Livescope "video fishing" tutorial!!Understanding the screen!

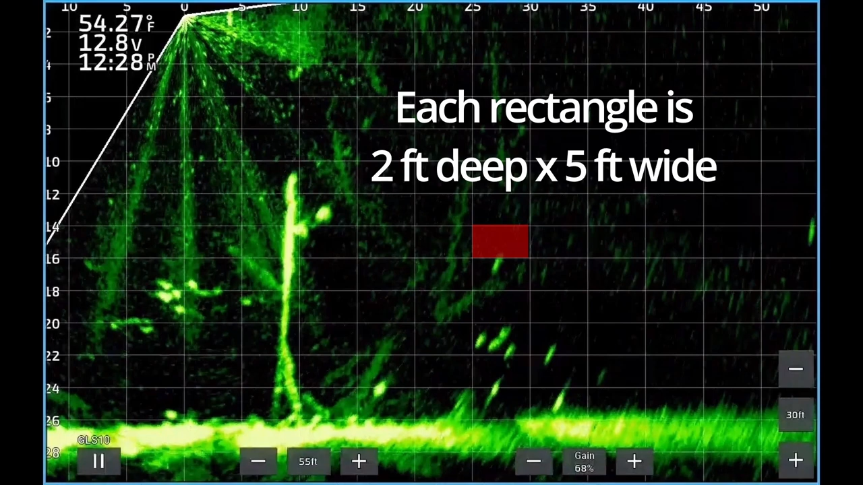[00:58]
On screen: water 54.27°F
So the arrow is at two feet deep, now four feet deep, now 10 feet deep. So the bottom of the lake is at 27 feet. So each rectangle on the graph represents an area two feet deep by five feet wide. Images inside this red rectangle would
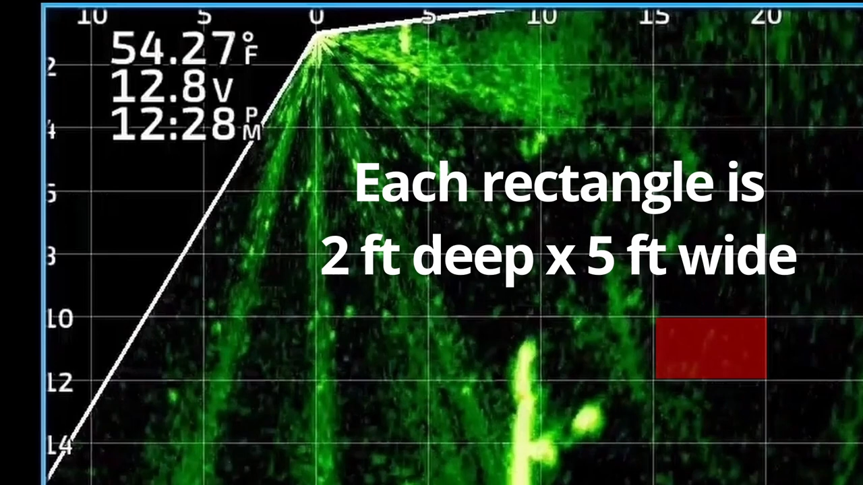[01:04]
On screen: water 54.27°F
be 10 to 12 feet deep and 15 to 20 feet from the boat. The image inside the yellow circle represents a fish that's approximately 12 feet from the boat and 13 feet deep.
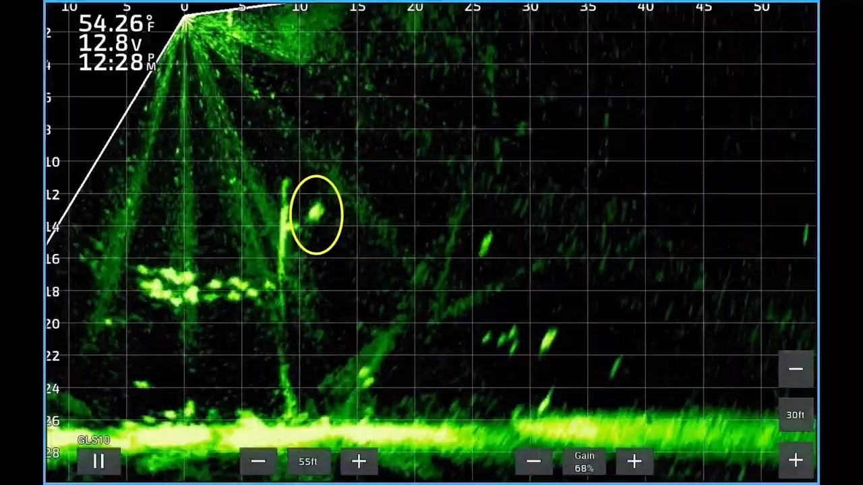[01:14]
On screen: water 54.26°F
The vertical yellow line to the left of the fish represents a tree. The top of the tree is about 11 feet deep. So being able to identify the distance from the boat and the depth helps you to make an accurate cast.
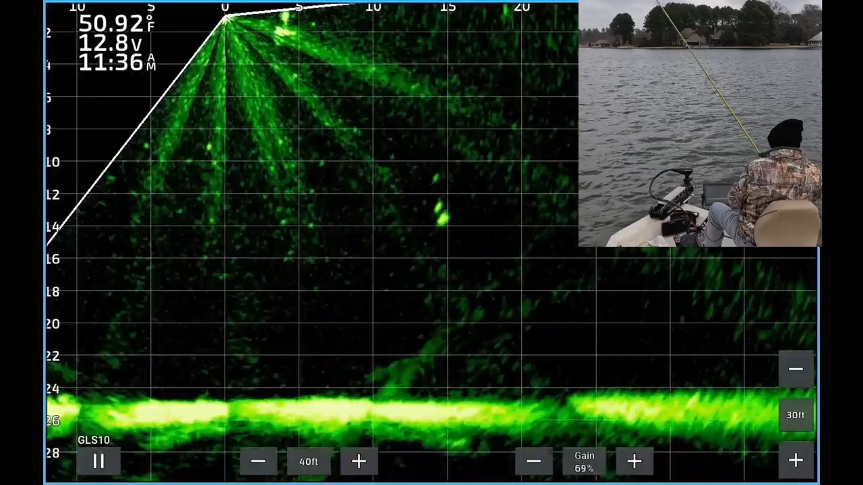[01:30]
On screen: water 50.92°F
Okay here you see two yellow dots above a larger yellow dot. The two smaller yellow dots are the weight above the jig. The larger yellow dot is the fish.
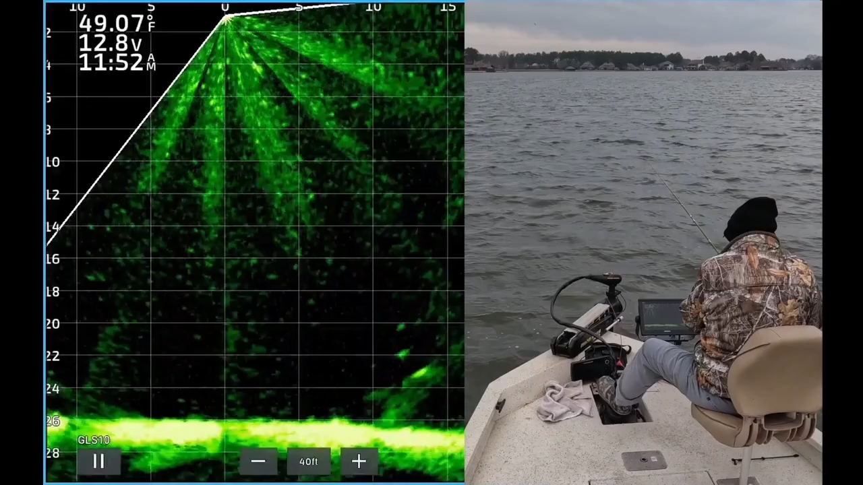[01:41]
On screen: water 49.07°F
So here you see the weight and jig above a large crappie at about 24 feet deep. Now the crappie is coming up to take a look of the jig.